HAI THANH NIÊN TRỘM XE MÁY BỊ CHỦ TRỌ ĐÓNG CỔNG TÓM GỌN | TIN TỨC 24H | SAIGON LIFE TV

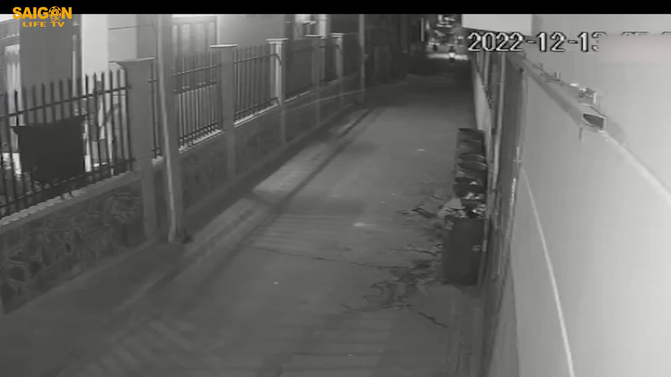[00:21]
Cụ thể, theo camera nhà dân ghi lại, hai thanh niên đi vào khu trọ ở Bình Dương lúc hơn 5 giờ sáng ngày 13 tháng 12.
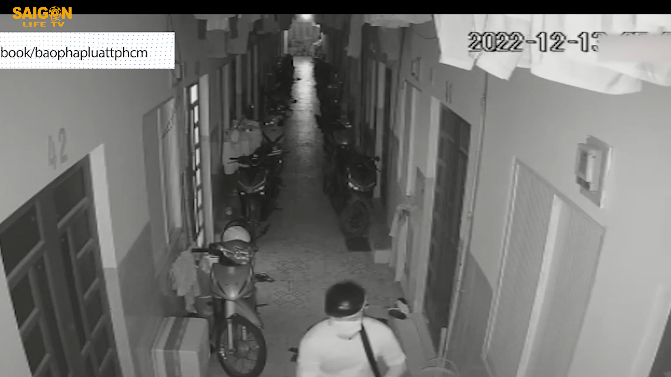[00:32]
Lúc này người dân trong khu trọ mở cổng đi làm, một nam thanh niên liền lợi dụng sơ hở để tiến vào bên trong tiến hành bẻ khóa trộm xe máy,
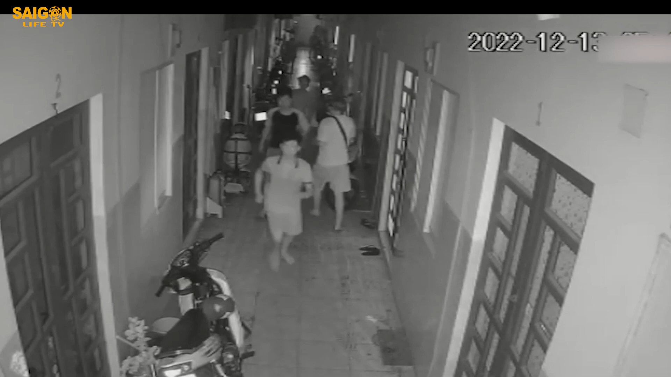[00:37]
nam thanh niên còn lại ngồi bên ngoài cảnh giới.
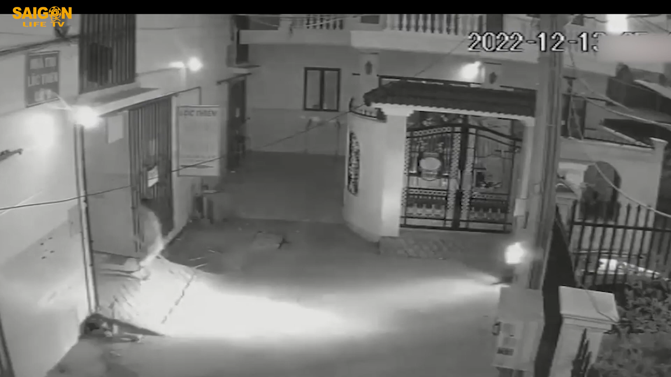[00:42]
Cùng lúc chủ của khu trọ sống đối diện phát hiện lập tức trình báo công an,
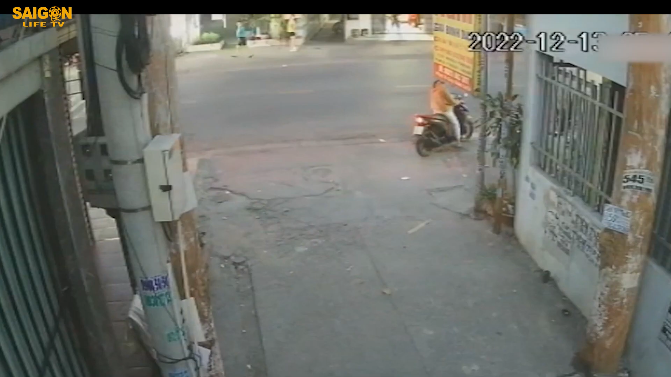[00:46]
đồng thời nhanh chóng chạy đến kéo cổng trọ lại nhốt tên trộm bên trong và hô hoán cho người dân về bắt.
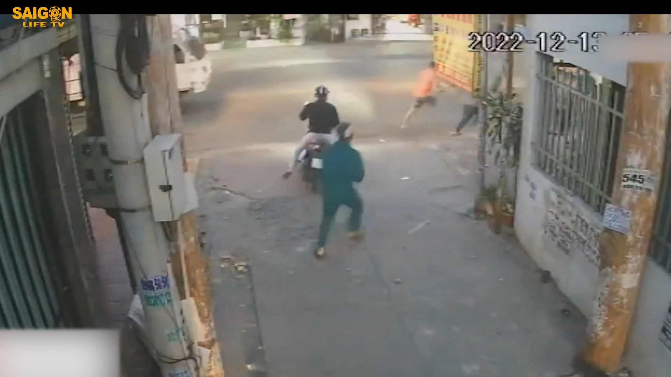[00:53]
Nhận được thông tin, lực lượng chức năng đã nhanh chóng có mặt kịp thời bắt được thanh niên cảnh giới bên ngoài, còn tên còn lại nhốt bên trong bị người dân khống chế. Cả hai thanh niên sau đó được đưa về công an phường để lấy lời khai.
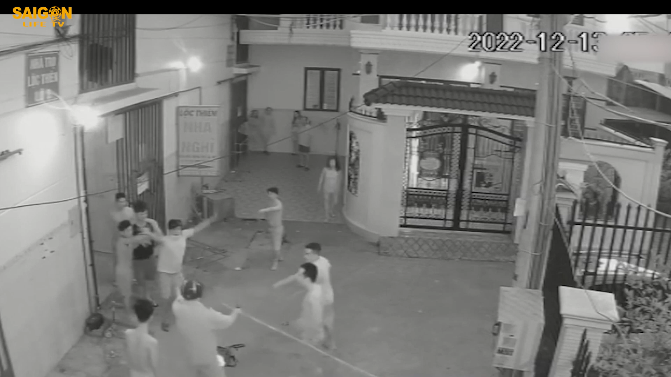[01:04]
Đáng nói đây là lần thứ ba khu trọ này bị trộm đột nhập nhưng cả ba lần đều bị chủ trọ phát hiện bắt giữ giao cho công an.